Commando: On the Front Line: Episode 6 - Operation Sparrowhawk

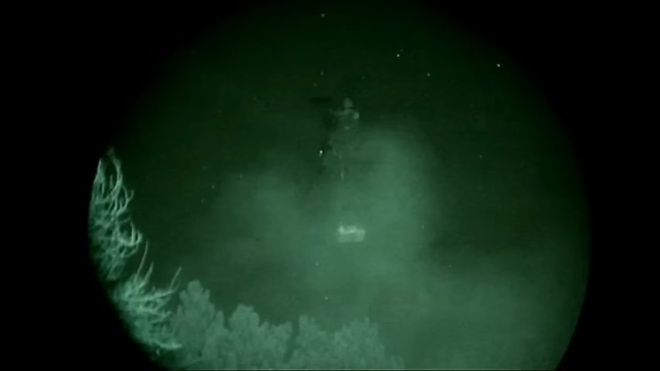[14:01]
helicopters bring in extra ammunition and reinforcements for Operation Sparrowhawk.
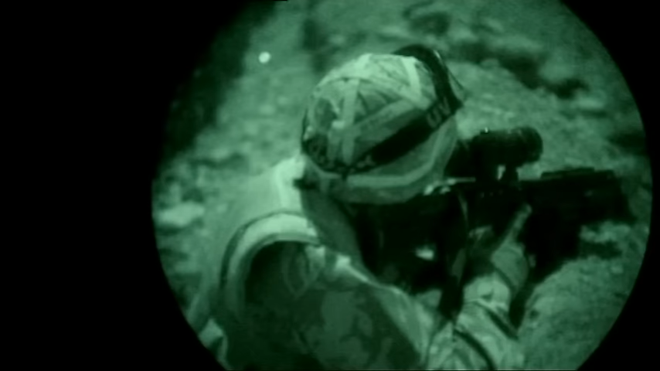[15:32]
Bertie and his 11 troop continue to monitor the enemy positions firing into the night.